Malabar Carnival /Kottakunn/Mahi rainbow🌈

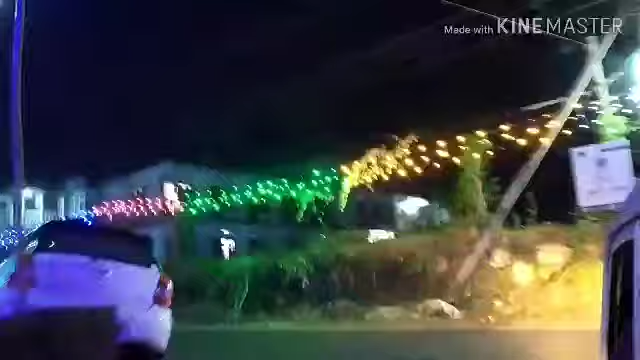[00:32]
ഞങ്ങൾ നേരെ പാർക്കിംഗ് ഏരിയയിലൂടെ താഴെയിലൂടെ വരികയാണെങ്കിൽ താഴെ പാർക്കിംഗ് ചെയ്തിട്ട് സ്റ്റെപ്പ് മുഴുവൻ കയറുന്നു.
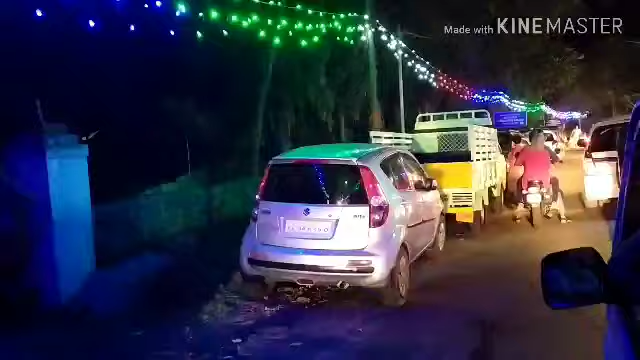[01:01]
എൻട്രൻസിൽ എത്താനായിട്ട്, മുകളിലുള്ള എൻട്രൻസിൽ എത്താനായിട്ട് ബ്ലോക്കൊക്കെ ഇങ്ങനെ ഓരോന്ന് വെള്ളം മെല്ലെ വേണം.